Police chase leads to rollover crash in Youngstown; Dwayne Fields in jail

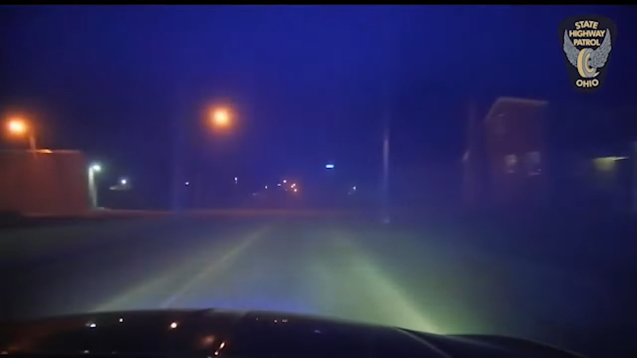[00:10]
The state patrol sent us this dash cam video from the pursuit. It started just before 2 and it led a state trooper up Southern Boulevard speeds of 95 miles an hour.